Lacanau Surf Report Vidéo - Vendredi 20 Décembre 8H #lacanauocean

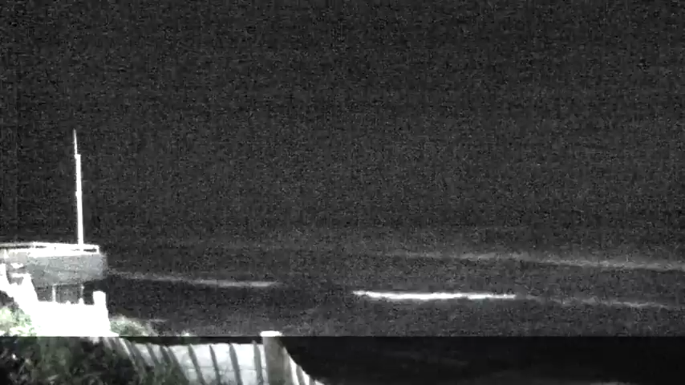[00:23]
Un ciel qui est couvert à variable avec des petites gouttes, une température de l'eau à 14 degrés,
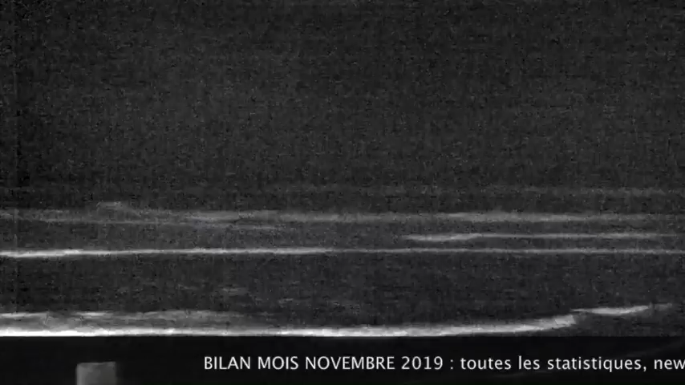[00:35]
une marée qui monte le plein ou est à 11h45, les coefficients sont de 57. Sur cette montante, le vent est tonneux chaud avec un secteur Ouest-Sud-Ouest qui est soutenu à fort. 6 à 7 Beaufort, les moutons sont bien réveillés. Il y en a partout sur le plan d'eau ce matin. Et on a une houle longue de 15 secondes de période orientée Ouest-Sud-Ouest à Ouest,
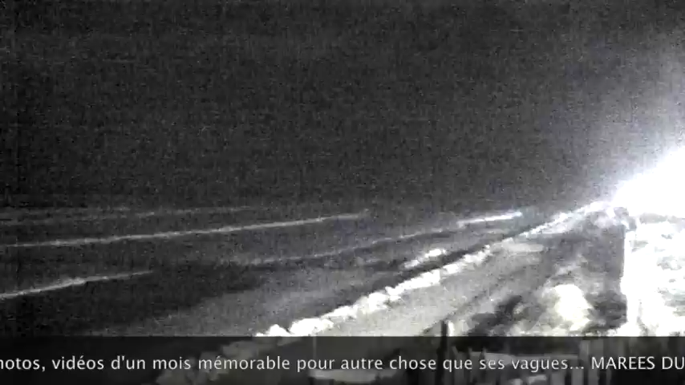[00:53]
multipique agite et tordue, moche pas jolie à la hausse, ce qui nous donne ce matin un déferlement régulier à la hauteur de 2m à 2m30, série qui rentre fréquemment à 2m50 et les grossettes à 2,83m. C'est tordu, c'est moche, c'est pourri, il n'y a pas de surf, il n'y a pas d'action.
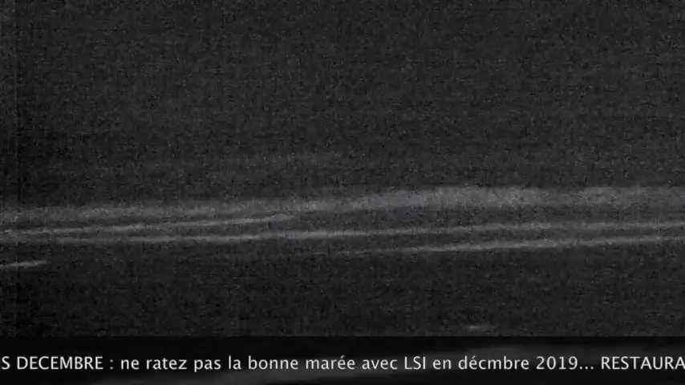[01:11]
L'évolution pour le reste de la journée, la houle va grossir petit à petit, la bouleur Cachon-Gascogne était à la hausse à minuit à 4m et 9 secondes. Le vent va se calmer un petit peu. Les prévisions nous donnent donc à 9h, 2,50 à 3m.